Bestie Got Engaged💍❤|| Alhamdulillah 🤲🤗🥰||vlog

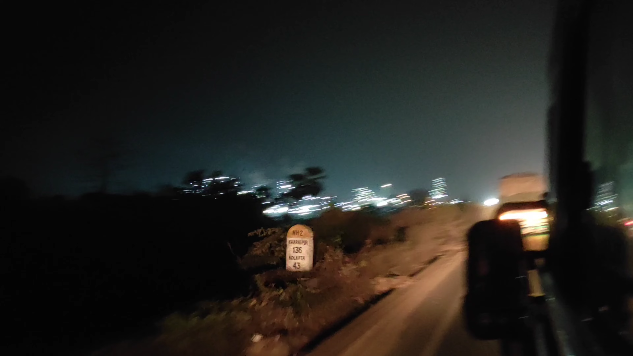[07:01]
ब्यूटिफूल लग रहा था तो मैं उसे दूर से कैप्चर करते करते जा रही थी और करीब जाके मतलब वीडियो में उतना अच्छा आया भी नहीं जितना खुबशूरत वह करीब से लग रहा � जो भी है आप इसे इंजॉय करें